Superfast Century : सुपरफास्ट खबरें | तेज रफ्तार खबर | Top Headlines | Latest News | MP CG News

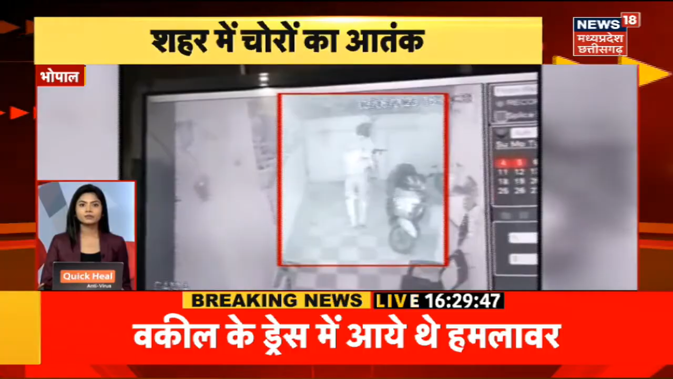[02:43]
वोपाल में चोरो का अतंग, केकी रात में तीन जगाँ पर वारदात को दिया अन्जाम, अलगला घटनाओं में लाकों के माल उड़ाए, पुलिस के हाथ अब भी खाले